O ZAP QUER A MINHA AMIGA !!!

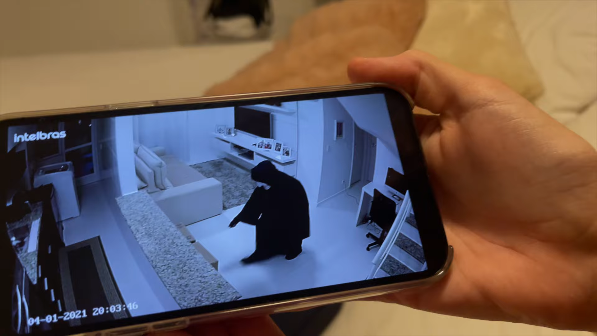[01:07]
É, a gente tava certa, o Zap tá aqui, tá mexendo nas caixas do meu livrão.
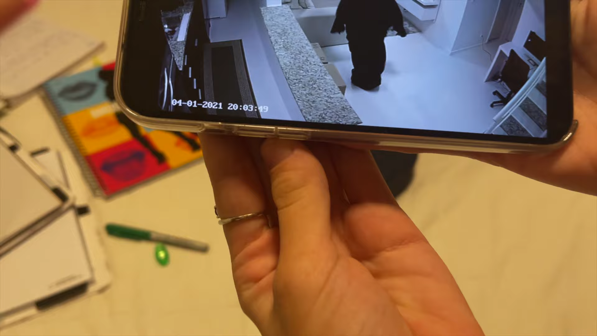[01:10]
Meu Deus. Desarrumando o sofá. Bagunça. Gente, vocês não têm noção do quanto isso é assustador. Ainda mais agora que, tipo, só tá eu e a Jéssica aqui em casa. A gente tá sozinha, galera.
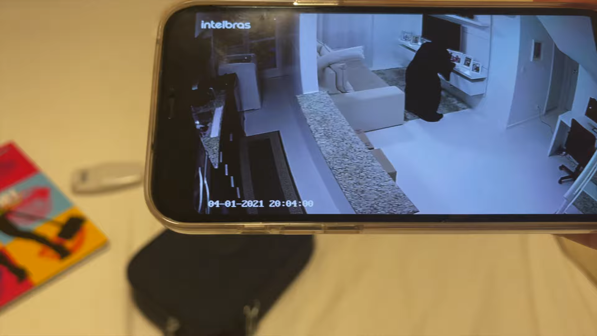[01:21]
O que a gente vai fazer sem sua mãe? Pelo menos a gente conseguiu trancar a porta e ele não vai entrar aqui. A minha mãe, gente, ela não queria cozinhar, né?
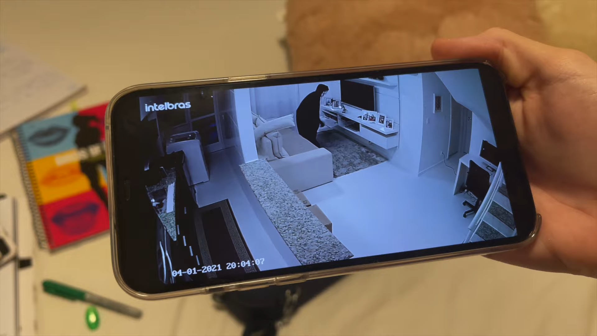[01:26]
E aí ela foi... Jéssica, eu tô com medo. Calma, gente. Aí ela pegou...
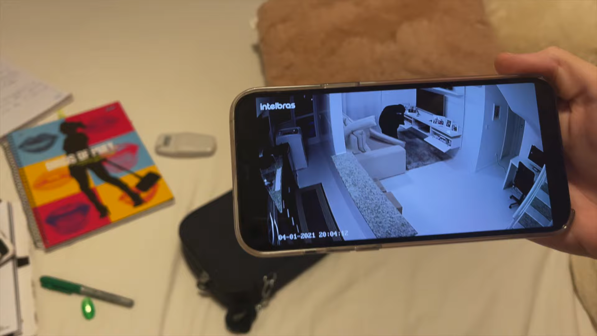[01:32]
Meu Deus, o que ele tá fazendo? Tá bagunçado. Será que ele vai vir aqui? Vai mexer no computador?
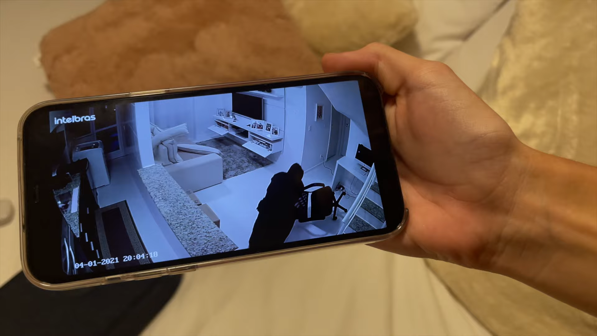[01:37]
Ele é louco. Ele é louco, gente. Olha isso, galera. Ele... Será que ele não vai embora?
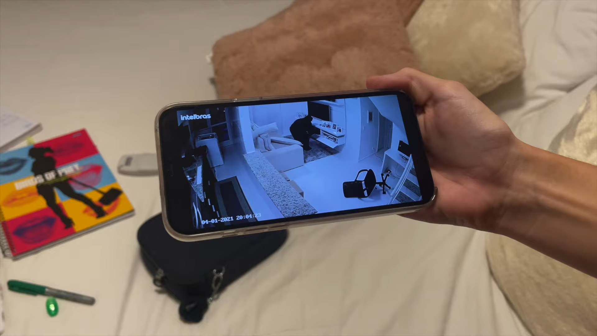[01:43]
O que ele tá fazendo? Olha, eu tive uma ideia. Ele tá mexendo aí. Se ele sair daí, a gente sai correndo e espera minha mãe lá fora.
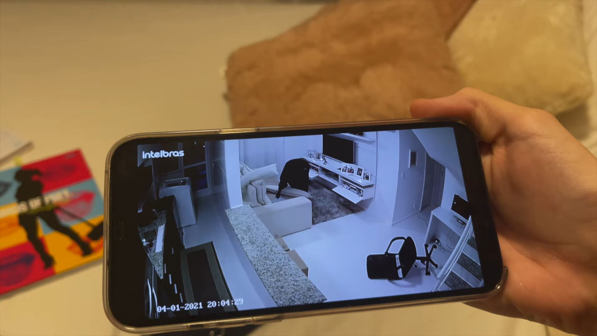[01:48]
Tá. Pra gente não ficar aqui dentro sozinha. Tá, tá. É mais seguro. Pera, eu tô com medo. Que... Ai, meu Deus.